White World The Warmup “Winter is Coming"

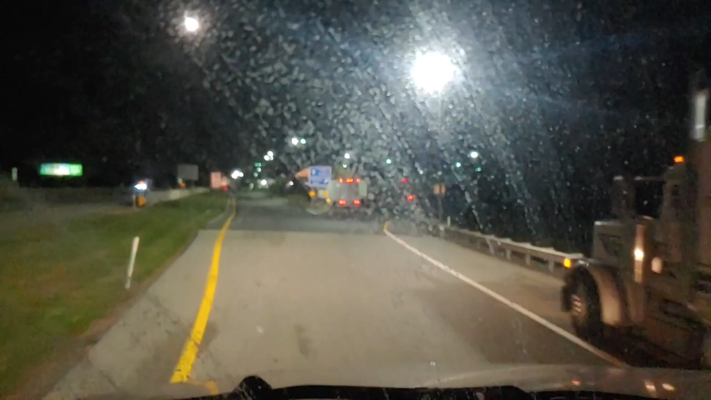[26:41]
Oh yeah, we're going to keep straight. I already see some other trucks up there. Yeah, my window's fucking dirty as hell. Yeah, we're going to pull up right here behind this truck.
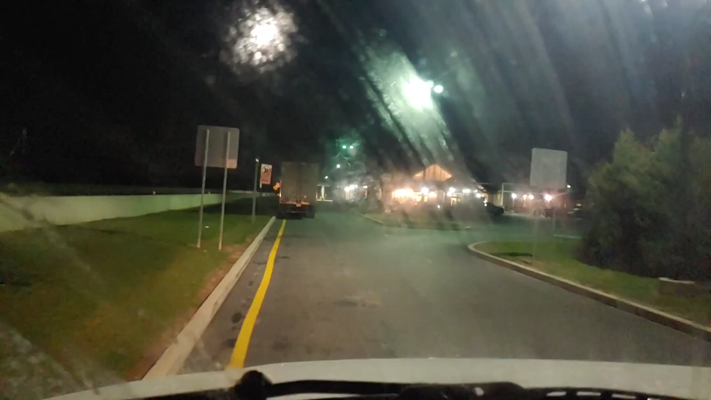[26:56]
Of course the sign says no parking. But hey, it is what it is.
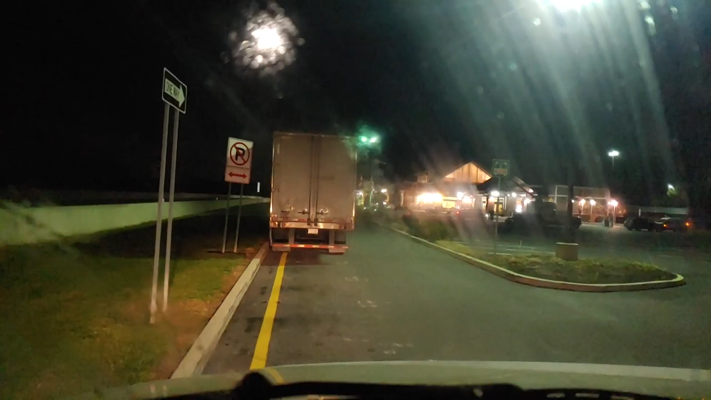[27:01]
Hey, y'all know how it is, man, late at night like this. Woo! I am tired. I'm tired, boy. I do this post trip, but I'm taking my ass to sleep. Shit. Oh,